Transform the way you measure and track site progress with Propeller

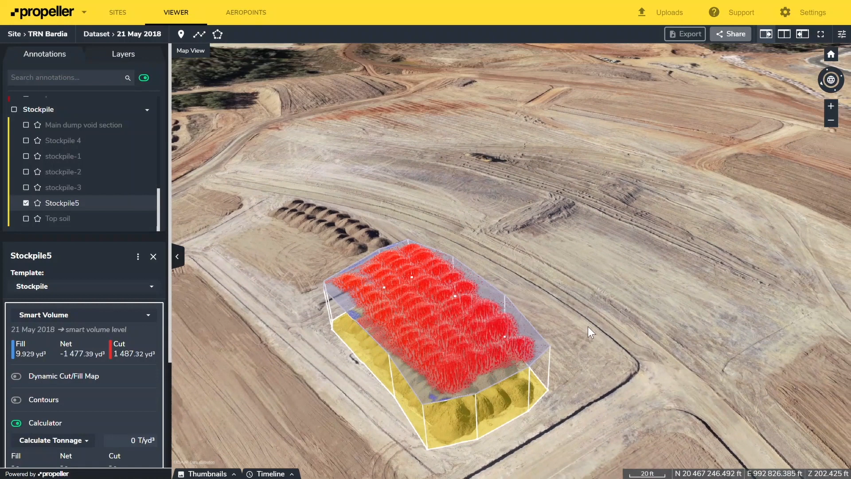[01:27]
Measure distances, slopes, and heights, and compare with designs to ensure the workers to spec and estimations are correct.
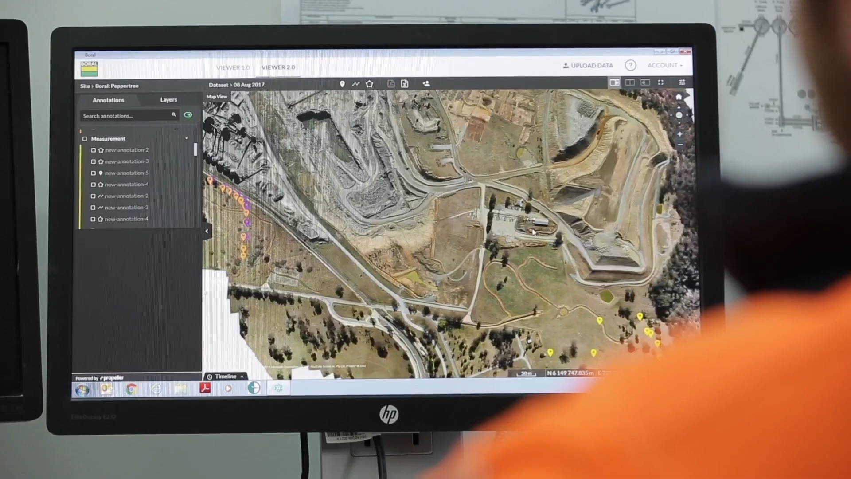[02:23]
It's extremely simple and easy to use. It's as easy as clicking a button.